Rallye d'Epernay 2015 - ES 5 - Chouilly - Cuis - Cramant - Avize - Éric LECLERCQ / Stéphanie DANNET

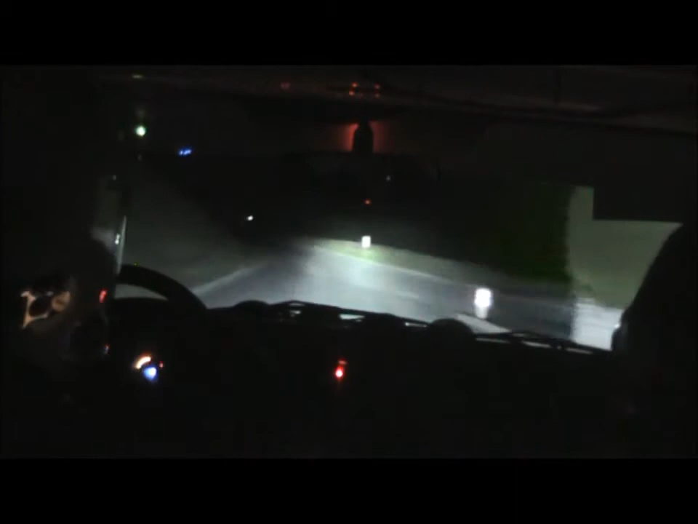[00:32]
200 mètres, droite 5 moins au panneau sur Frachicane 300 mètres, gauche à fond